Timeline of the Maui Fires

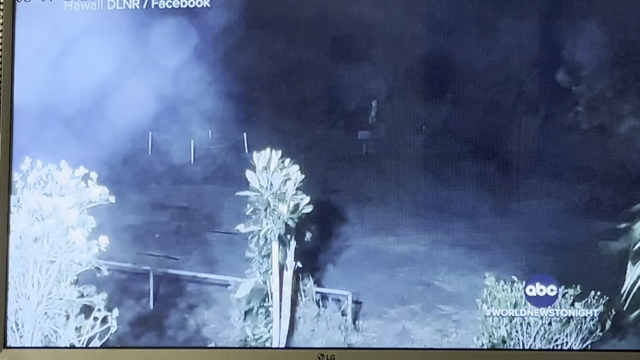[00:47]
Tonight, here, some of the evidence, the surveillance, video of that spark, a flash, a downed power line, what could be the earliest reported fire on Maui.